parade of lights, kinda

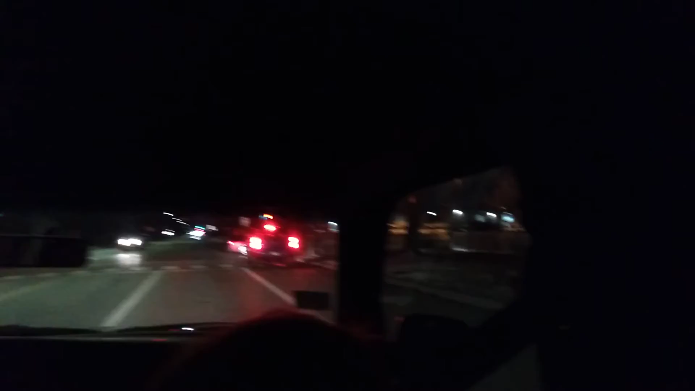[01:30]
Nineteenth Avenue and Broadway. Take your teeth out when you speak. Sorry, I forgot. Some nice lights coming up ahead. Yeah. Uh-huh.
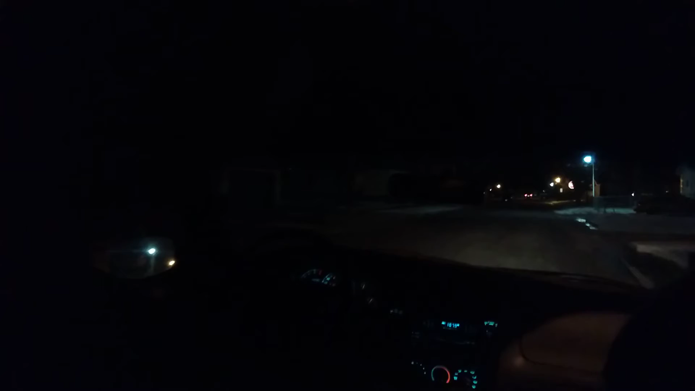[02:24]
There may be one up the block that I should show. Yeah. Depending on how it looks. Nope. I don't know. I gotta say, I love this time of year for the lights alone. I guess I was wrong. I thought I saw some up here. Oops.